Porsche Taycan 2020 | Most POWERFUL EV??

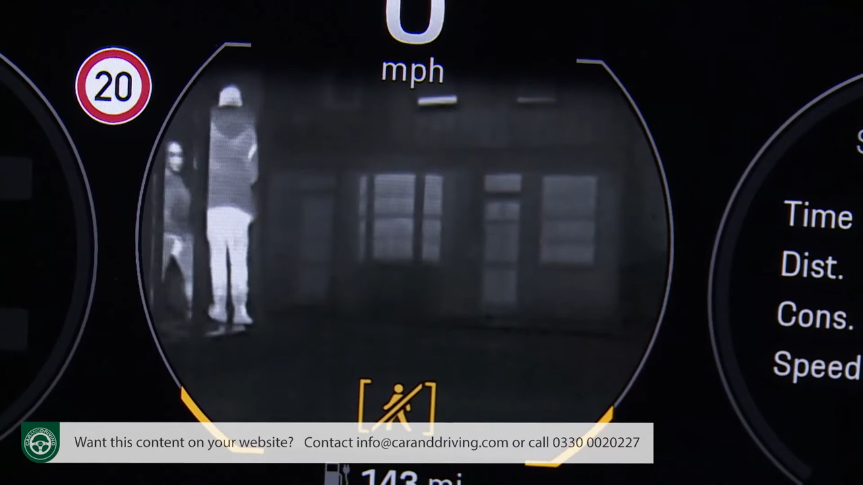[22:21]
Using this right steering spoke button allows you to configure the outer two instrument screen circles.